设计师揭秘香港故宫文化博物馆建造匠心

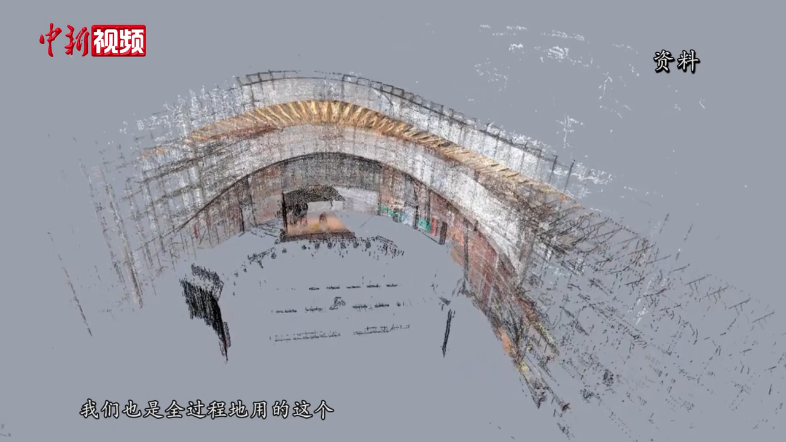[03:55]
也是全過程用了這個BIM的技術